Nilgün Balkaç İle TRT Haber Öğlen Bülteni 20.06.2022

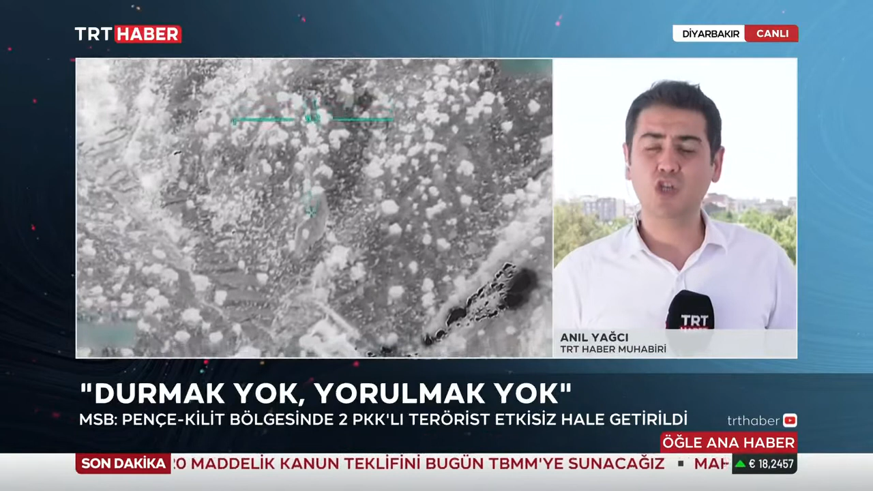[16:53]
Bu çalışmalarda bir grup terörist tespit edildi. Teröristlerin bulunduğu alana insansız hava araçlarıyla bir operasyon düzenlendi.
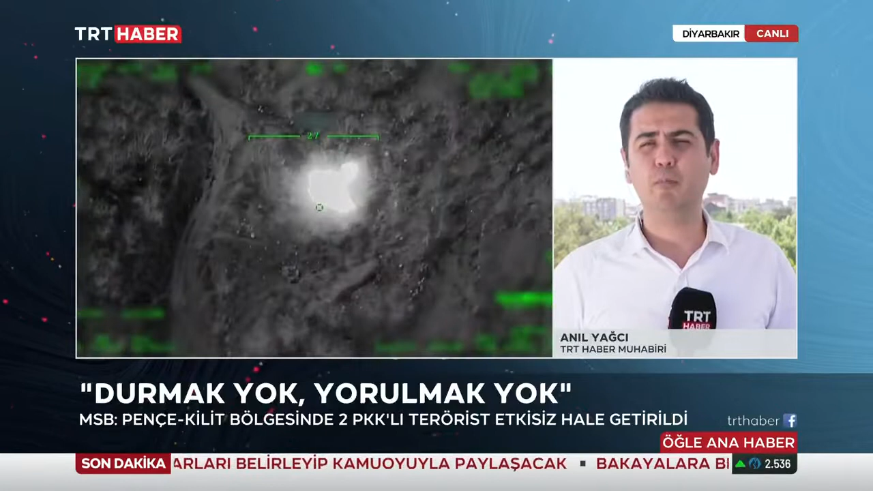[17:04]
Ve de bu operasyonda iki PKK'lı terörist etkisiz hale getirildi.